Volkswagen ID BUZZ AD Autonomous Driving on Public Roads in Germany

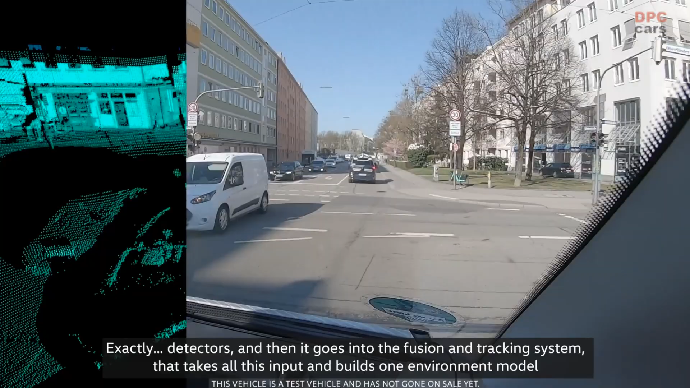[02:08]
and then it goes into the fusion and tracking system that takes all this input and builds one environment model with everything that's seen and that's passed into the prediction module in the future,
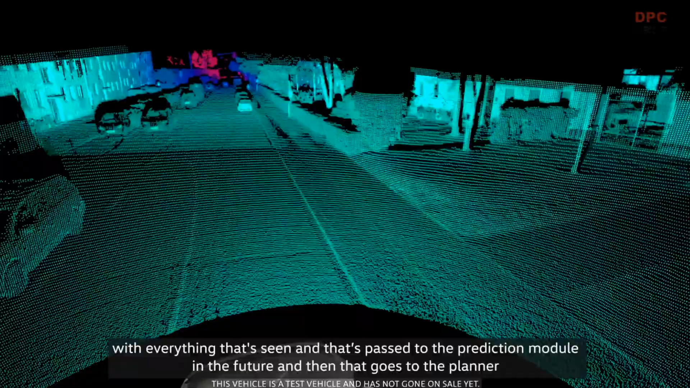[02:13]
and then that goes to the to the planner and then that to the to the controller and then to the vehicle.